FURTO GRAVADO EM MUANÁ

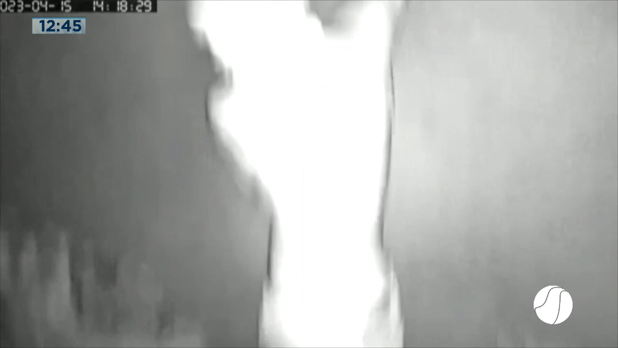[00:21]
mas agiu durante a madrugada câmeras de segurança mostraram o exato momento em que ele invadiu um estabelecimento comercial que fica na Vila Luso Brasileiro, zona rural do município de Moaná arquipélago do Marajó, veja só como ele vai vasculhando tudo o que pode simplesmente na